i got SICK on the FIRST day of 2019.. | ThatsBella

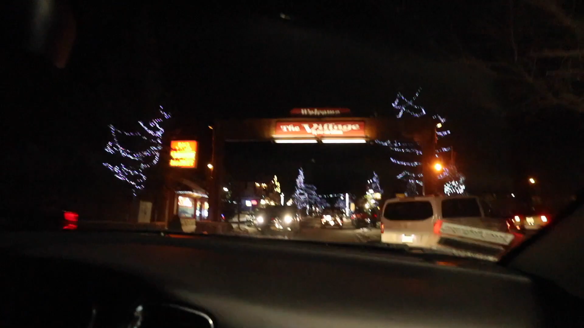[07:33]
Hey guys, so we're in this like village and madami dito mga restaurants.